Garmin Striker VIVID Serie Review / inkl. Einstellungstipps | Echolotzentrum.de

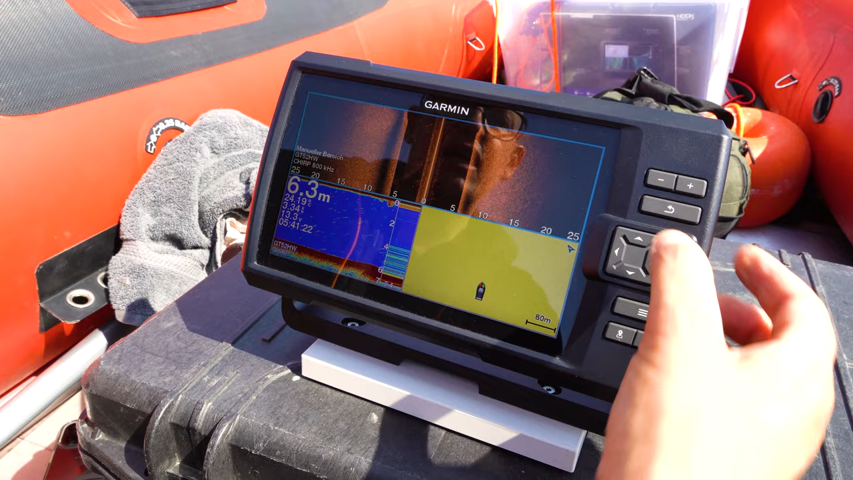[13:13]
On screen: depth 6.3 m
Das bedeutet, wir machen eine digitale Seekarte des Untergrundes. So, und wir wollen jetzt mal schauen, was hier gerade passiert. So, wir fahren jetzt mit 3 kmh.
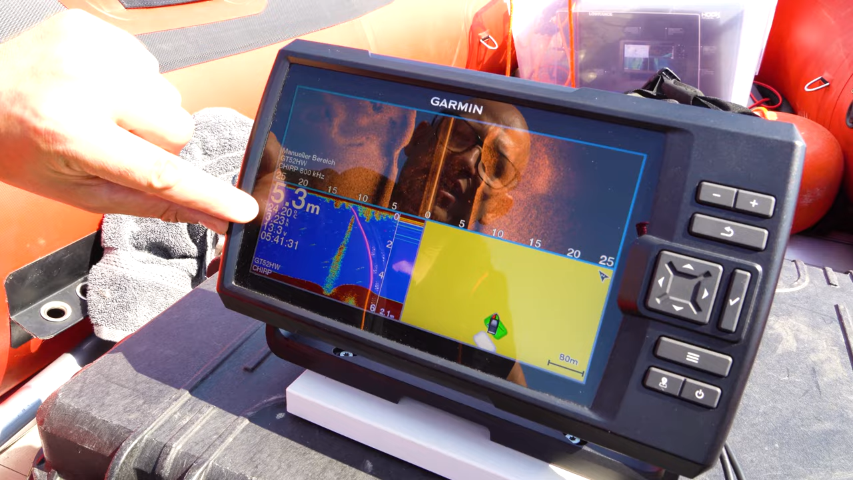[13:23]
On screen: depth 5.3 m
Das ist noch ein bisschen schnell, aber wir schauen mal. Und jetzt seht ihr diesen Bereich hier. Ich habe das eingestellt. Wir haben 5 Meter Wassertiefe. Das ist die Wassersäule.
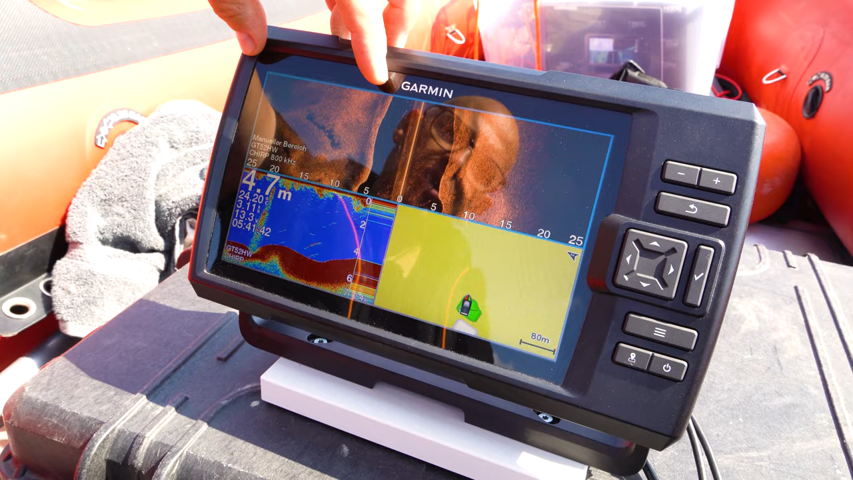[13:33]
On screen: depth 4.7 m
Und wir schauen 20 Meter nach links und 20 Meter nach rechts in einem Rutsch. Und hier ist unsere berühmte Plattform Unterwasser entsprechend mit der Schattenbildung.
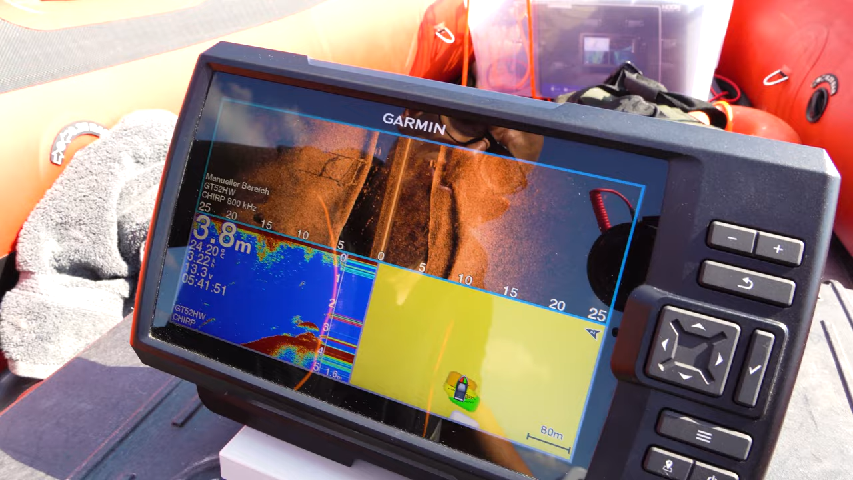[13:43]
On screen: depth 3.8 m
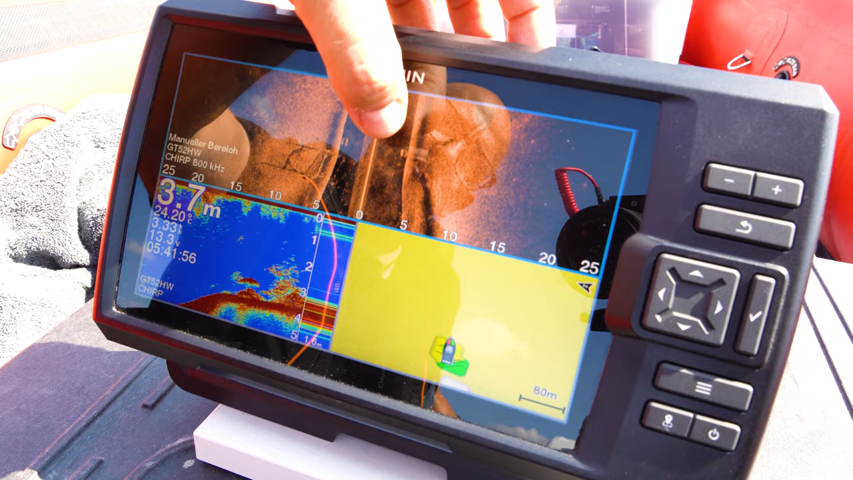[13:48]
On screen: depth 3.7 m
Daneben steht noch ein großes Fass. Hier ist eine große Senke unter Wasser.
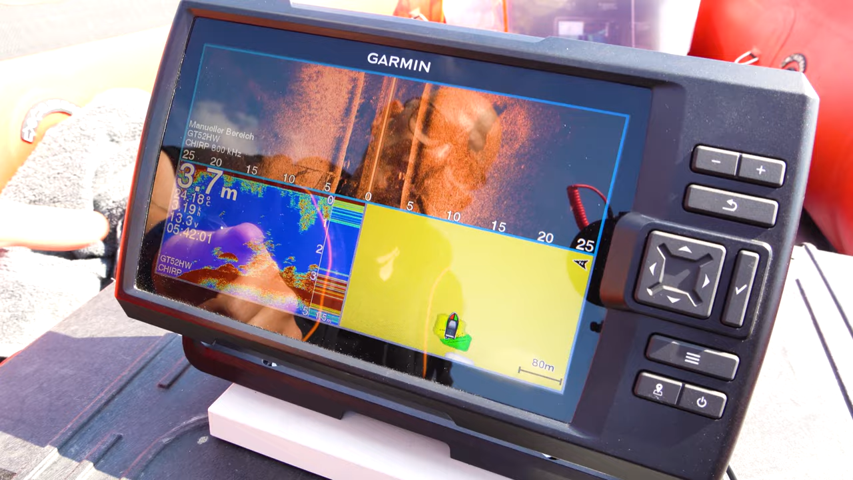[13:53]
Hier ist ganz viel Kraut. Das war die Plattform auf dem 2D-Gerät.
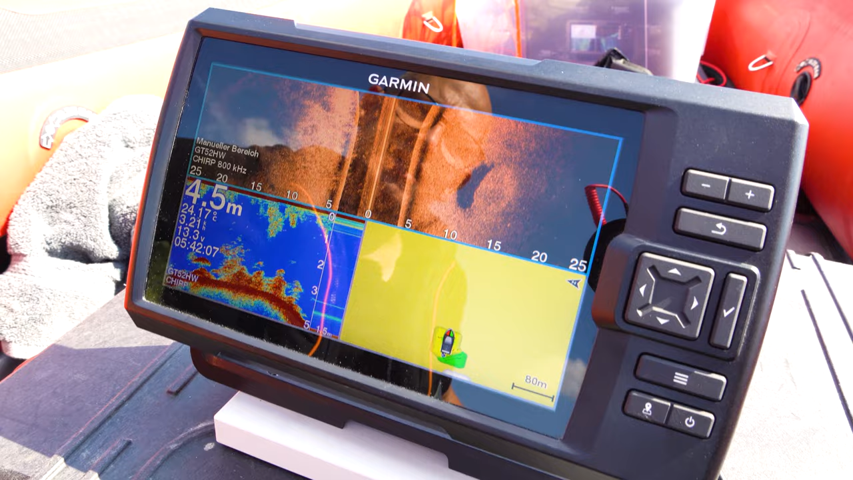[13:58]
On screen: depth 4.5 m
Und jetzt seht ihr auf der rechten Seite hier vielleicht eine kleine Besonderheit.
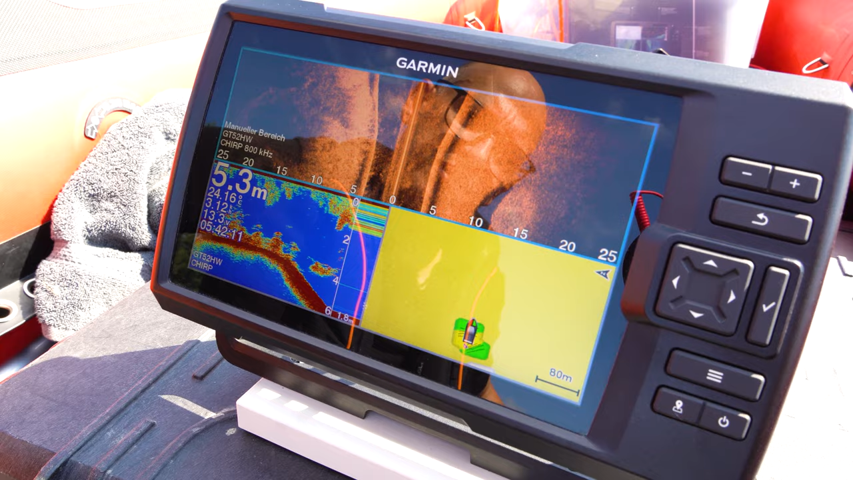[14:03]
On screen: depth 5.3 m
So, was macht das Gerät?
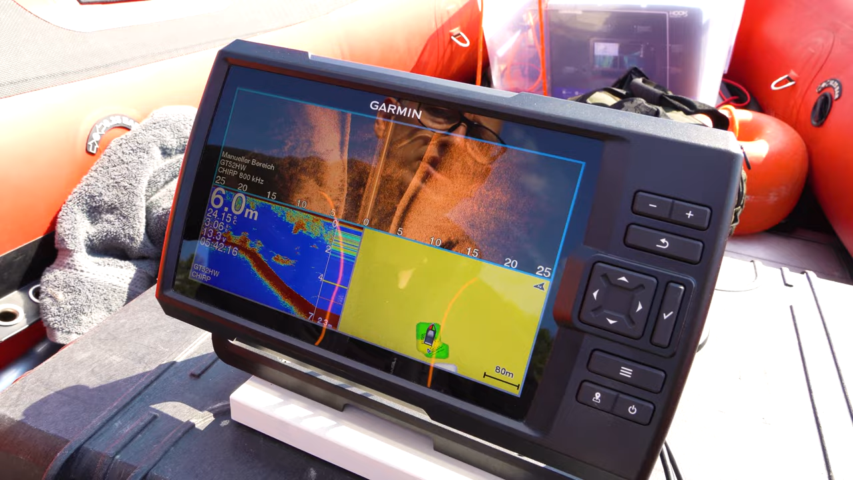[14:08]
On screen: depth 6.0 m
Es erzeugt unter euch eine Karte. So, wir gehen jetzt nochmal hier in dieses kleine Menü rein.